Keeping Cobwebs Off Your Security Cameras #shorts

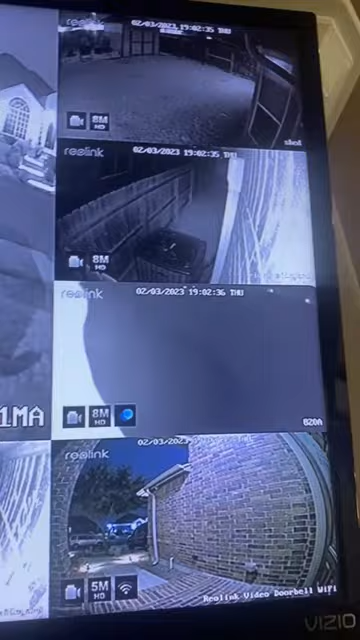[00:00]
does your camera always have these cobwebs get yourself one of these and this is a cobweb duster and it comes in a telescoping pole so you have the reach to clean